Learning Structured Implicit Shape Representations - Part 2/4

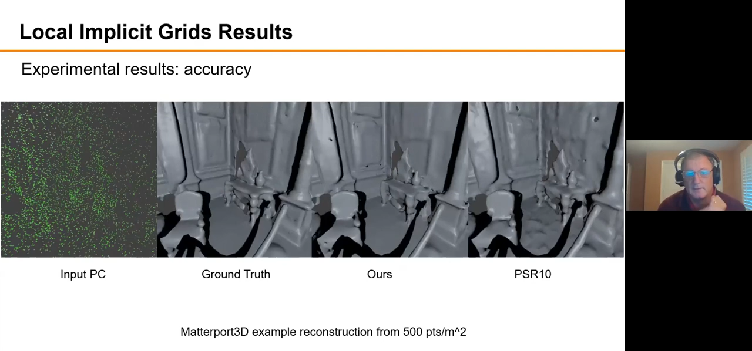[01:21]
And our method is is able to reproduce some of the local
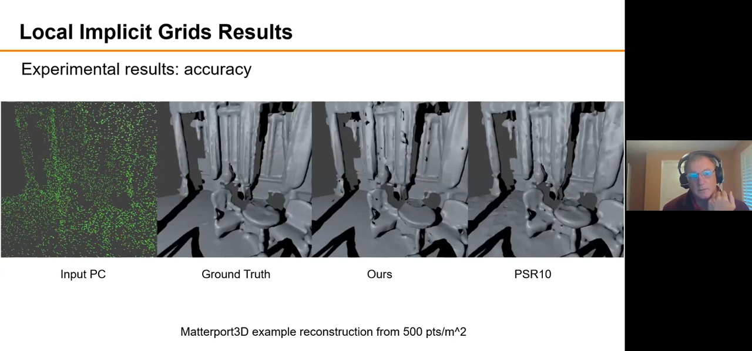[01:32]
shape features and smoothness that you'd expect in a scene based on priors that you learned from shape net better than PSR, which is just trying to reconstruct what it saw.
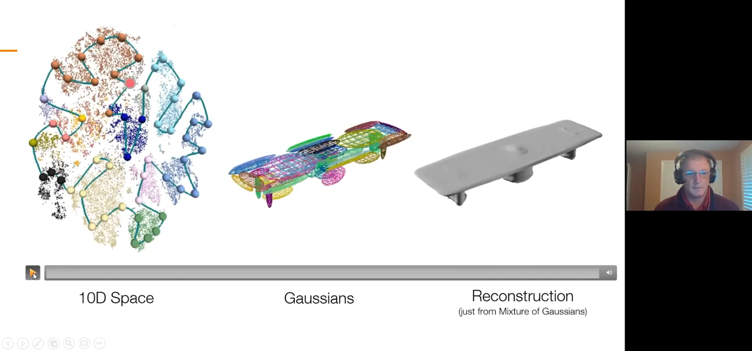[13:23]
by, by showing, uh, uh, navigation of the shape space learned.